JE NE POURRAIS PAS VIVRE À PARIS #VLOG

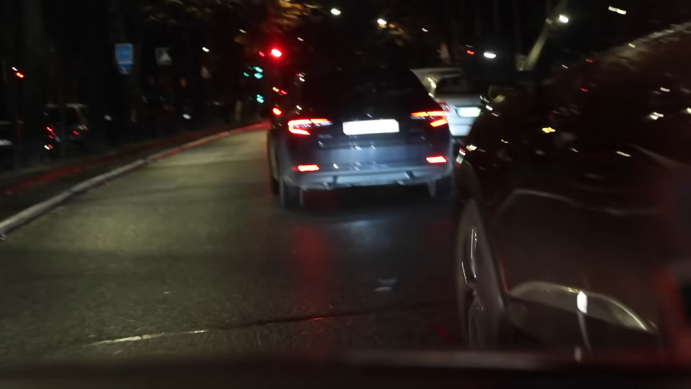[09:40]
Des bonnes touristes du sud. On arrive. Oui, c'est bon, on est arrivés.
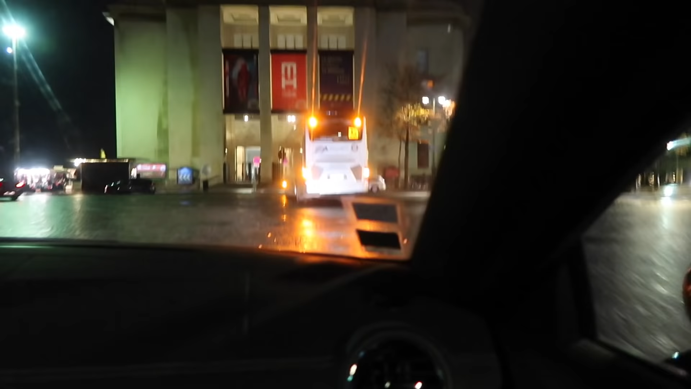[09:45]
Oh, mais il y a du monde, en fait. Attention, il y a une voiture qui arrive sur la droite. Wow.
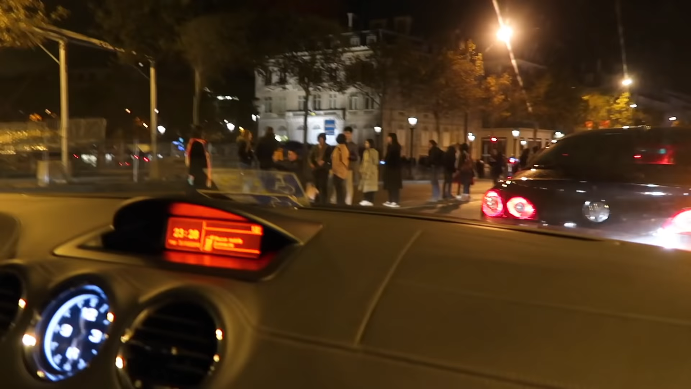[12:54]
Il y a des touristes aussi partout.
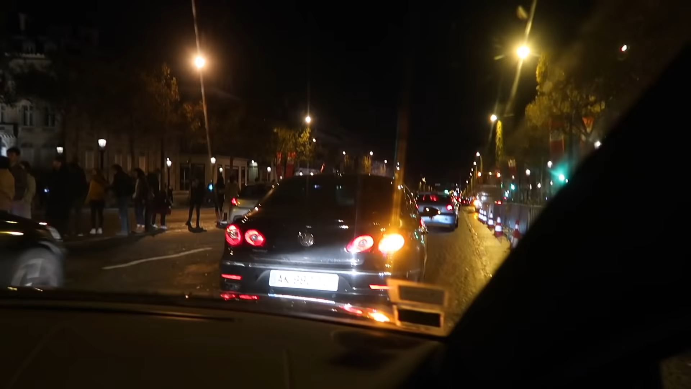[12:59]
Donc là, on va descendre la rue des Champs-Elysées. Regardez ce monde. Ah, les photos, c'est trop beau, c'est là où ils sont les jambes. Ils sont contents d'être dans les Champs-Elysées. Voilà, c'est trop le fait.
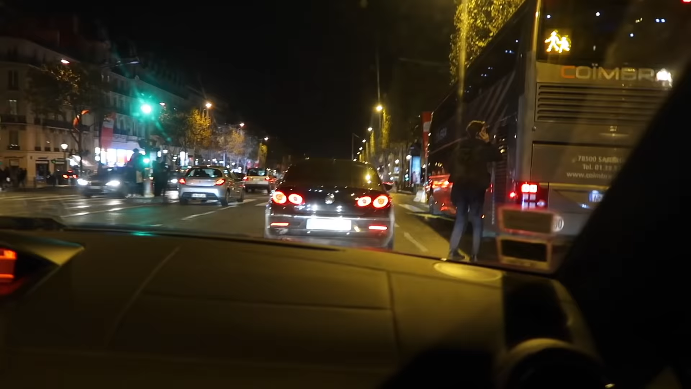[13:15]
Si, moi, j'aurais dû venir me maquiller. Pourquoi maquiller ? Pour Halloween ? Bah, ouais. Pas maquillé, mais... Il n'y a pas grand monde qui est maquillé pour Halloween, en tout cas. Non, un masque, genre un masque. On ne va pas bien, attendez. Attendez, qu'on soit en descente. Bon, je n'arrive pas à vous filmer la... Il y a trop de monde, je n'arrive pas à vous filmer la rue. Par contre, le truc que je sais, c'est qu'il y a le Sephora ici. Des Champs-Elysées, je ne sais pas quel côté il est.
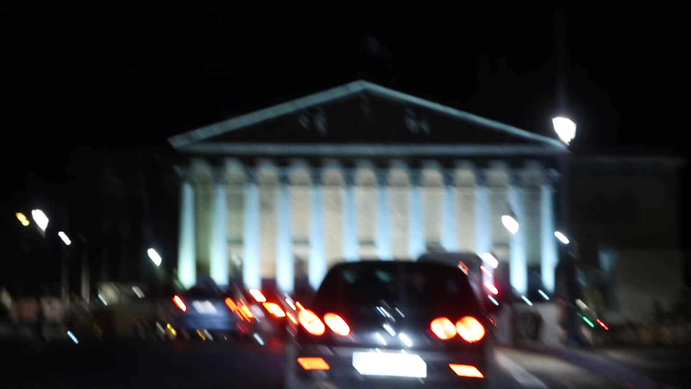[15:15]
Et ça, c'est... Qu'est-ce que c'est ça des gens en face ? C'est le théâtre, je crois. Non, attendez. Attendez, c'est marqué.
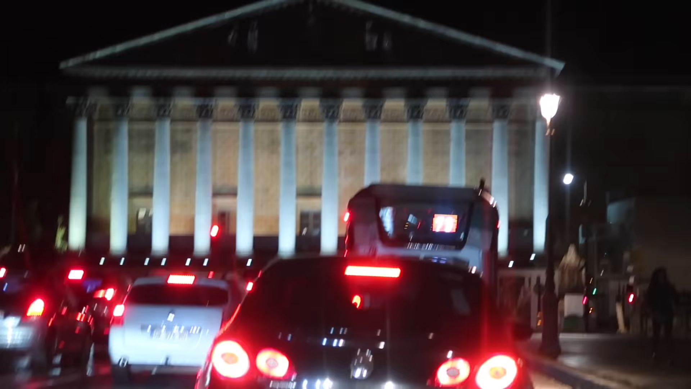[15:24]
C'est l'Assemblée Générale. C'est pas Versailles, ça ? Non, Versailles, c'est un château. Non, comment il s'appelle le musée, là ? Le musée de Versailles. Non.
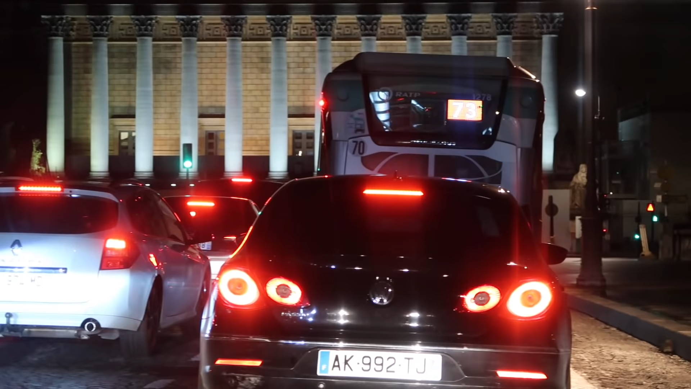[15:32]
Ça, c'est l'Assemblée Générale. Oui, mais ça s'appelle comment le musée ? Bon, je suis désolée si on ne connaît pas les monuments, mais on n'est pas d'ici, nous. Donc ça, je ne sais pas ce que c'est. Dans mes rêves, je passe à côté de ça. Ah ouais ?